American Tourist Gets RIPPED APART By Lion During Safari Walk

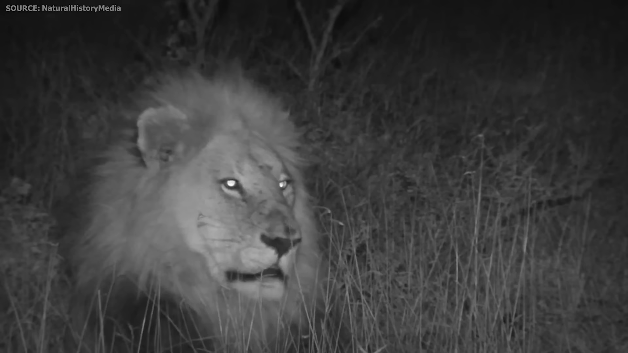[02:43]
When she arrived, she saw the lion. It was huge, with golden fur and piercing eyes.